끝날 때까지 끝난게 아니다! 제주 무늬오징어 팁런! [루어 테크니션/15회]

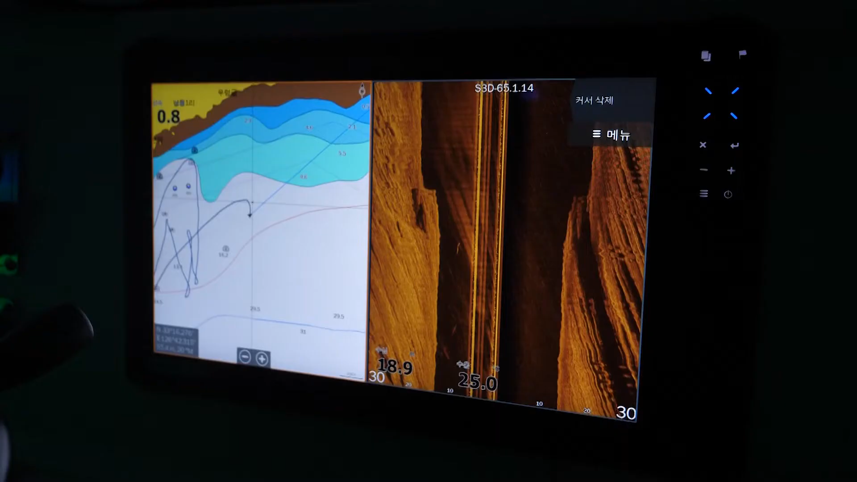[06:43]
이번 포인트는 수심 18m, 수온은 25도가량이다.
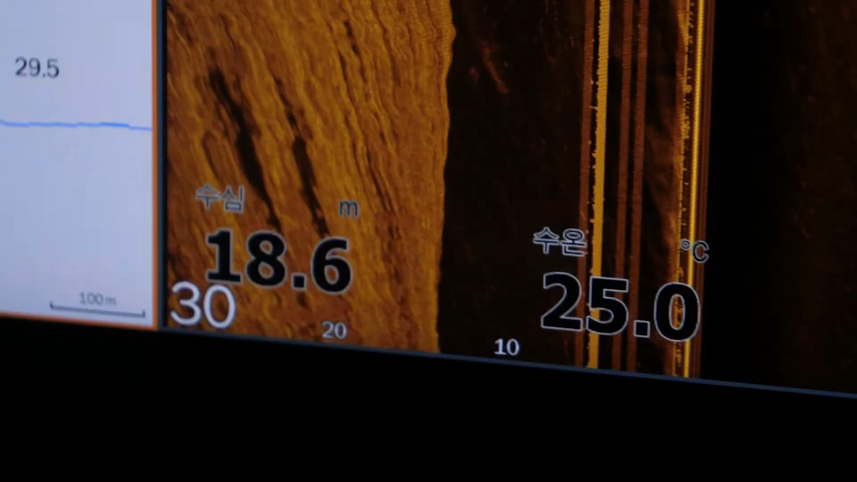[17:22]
On screen: depth 18.6 m, water 25.0°C
수심은 약 18.5m, 수온은 25도. 계속해서 공략을 이어간다.
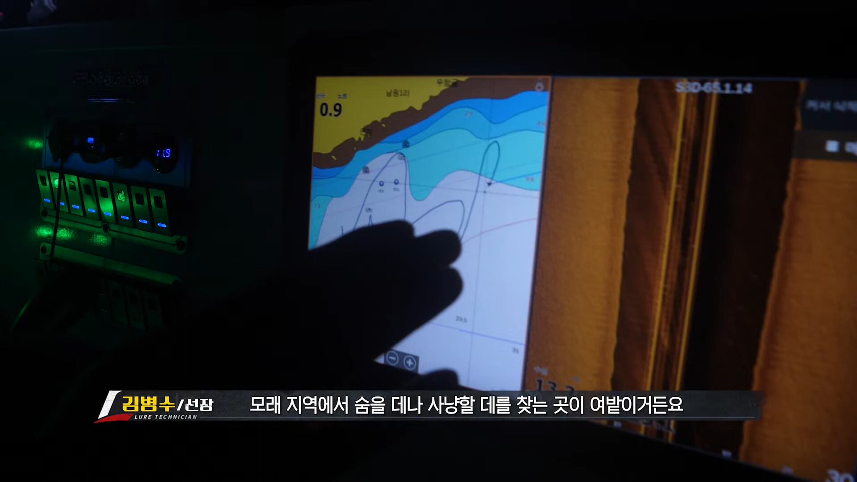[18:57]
왜냐하면 모래 지역에서 애들이 숨을 때나 사냥할 때를 찾는 곳이 옆발이거든요.
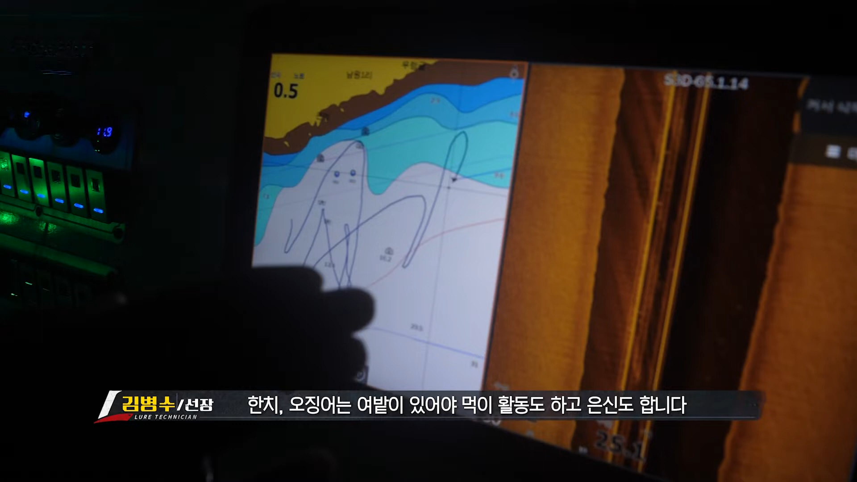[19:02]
오징어 한치든 오징어든 좀 옆발이 있어야 먹이 활동도 할 수 있는 지역이 됩니다. 숨어 있는 지역도 됩니다.